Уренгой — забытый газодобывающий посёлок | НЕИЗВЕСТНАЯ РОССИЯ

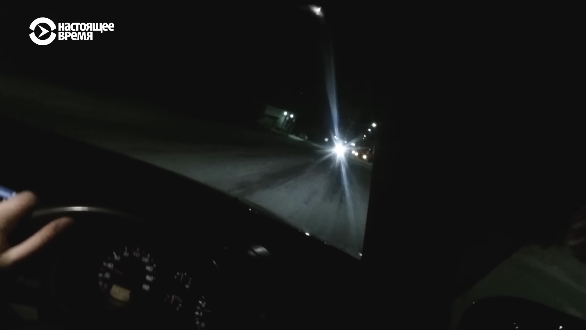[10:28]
Ещё не наступило время обеденного перерыва, а на улице уже темно, хоть ужинай. Северный климат не для всех. Единственная обледневшая дорога, выложенная бетонными плитами, ведёт к Карскому морю.